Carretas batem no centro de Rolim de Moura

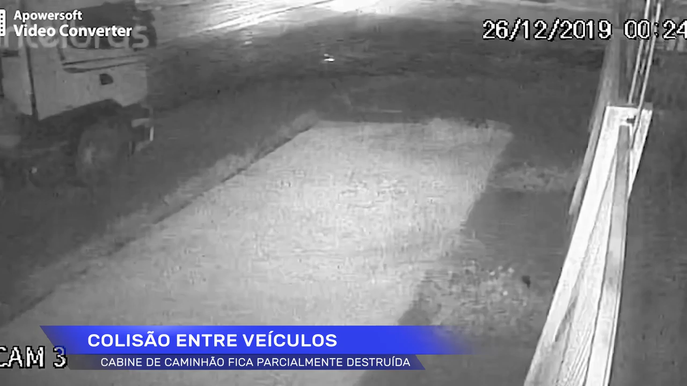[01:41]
As imagens do sistema de segurança registraram o momento em que a carreta foi empurrada quando houve a colisão. Não se sabe ao certo as causas que levaram ao acidente.
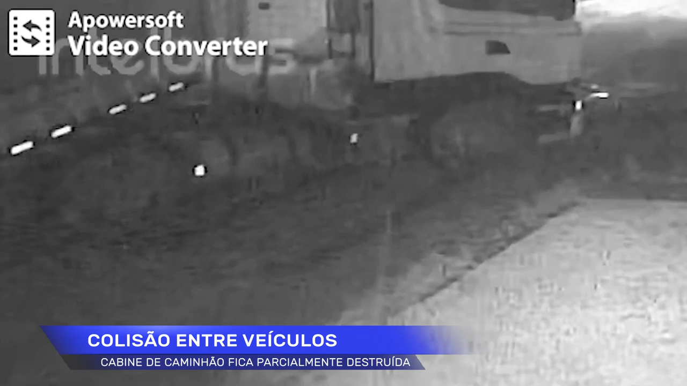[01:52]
Cabe agora aguardar o laudo da perícia técnica para serem apurados os fatos. O primeiro impacto dela foi aqui, ó. Aí levou esses 5 metros ou 6 metros.